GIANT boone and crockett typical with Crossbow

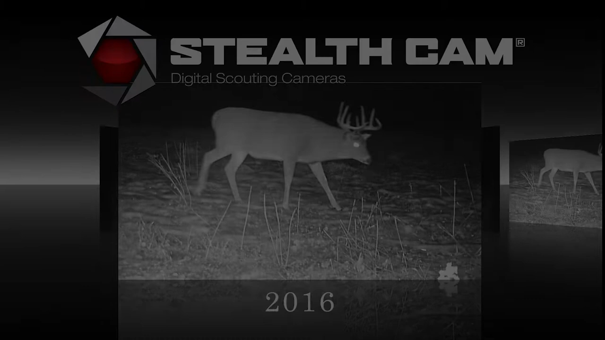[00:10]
It was my first hit with the Excalibur crossbow this year on a deer that I call Bernie.